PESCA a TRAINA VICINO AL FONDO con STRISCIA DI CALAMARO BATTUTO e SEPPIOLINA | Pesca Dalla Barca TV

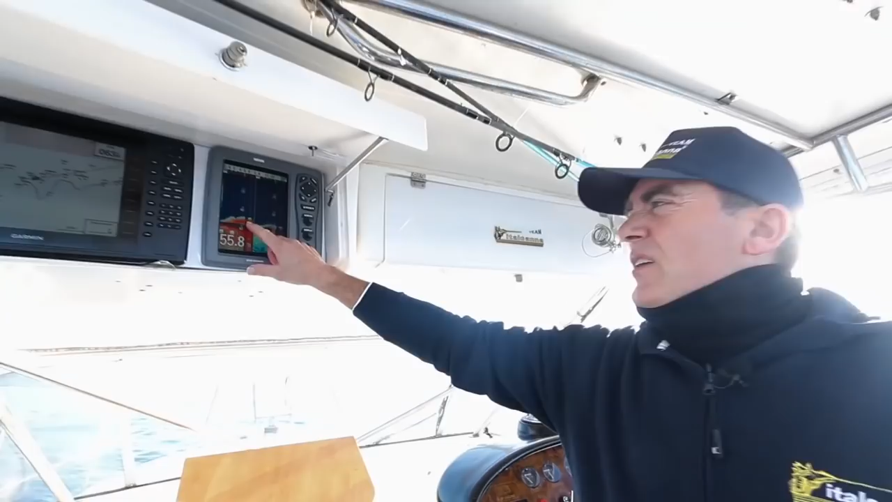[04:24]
Vabbè, vedi, questi sono tutti pesci foraggio e poi in effetti qui in mezzo ci possiamo trovare il predatore,
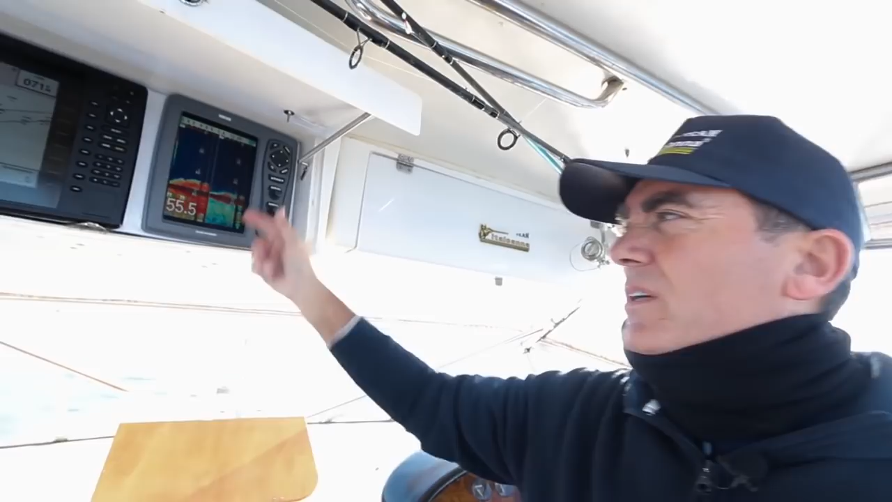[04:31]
possiamo trovare sia la tanuta, il padro.
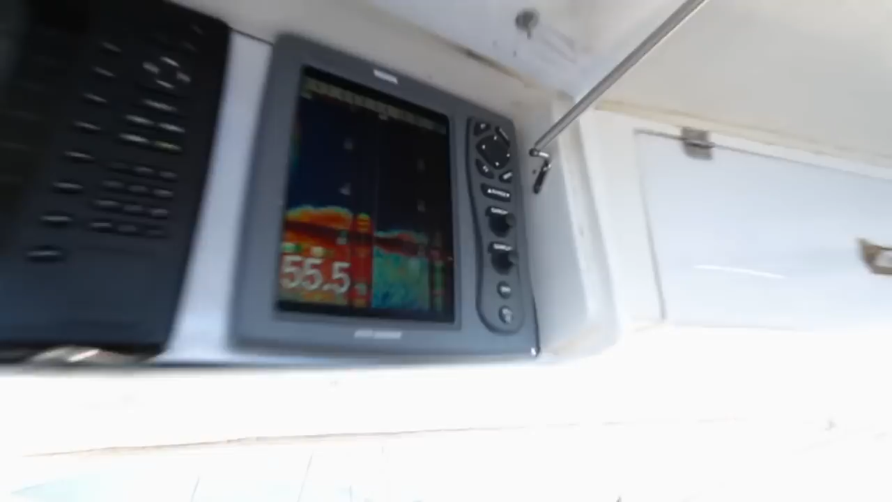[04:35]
Possiamo trovare il dendice, la cernia, siamo su fondo roccioso, qualche bella marcatura si vede, speriamo bene.